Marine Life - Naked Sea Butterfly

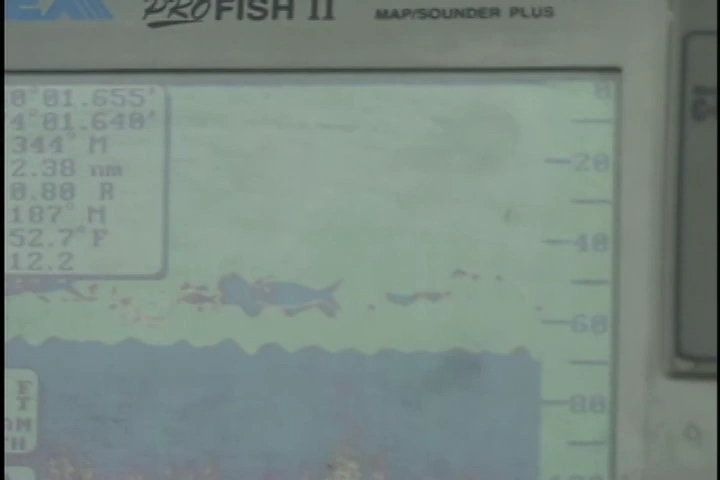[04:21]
On screen: water 52.7°F
When the bottom appears to move close to the surface at night and then back down during the day,
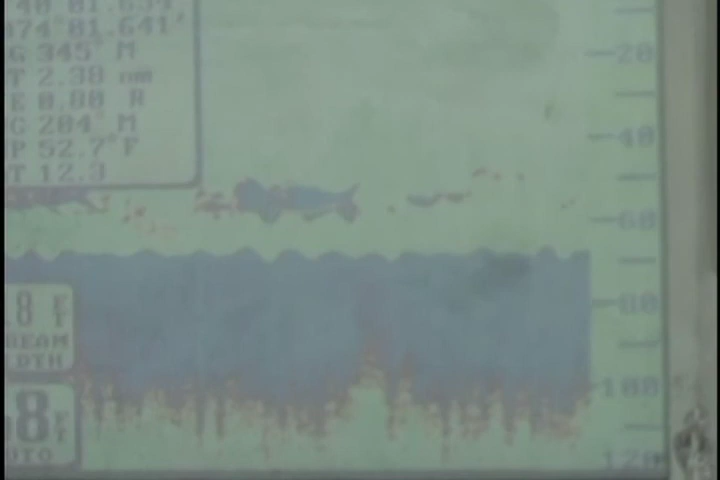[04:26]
you can be pretty sure you're looking at plankton.